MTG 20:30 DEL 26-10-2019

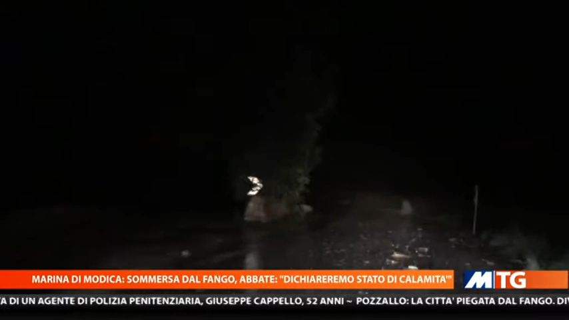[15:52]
diversi disagi al traffico viario già nelle prime ore della sera di ieri,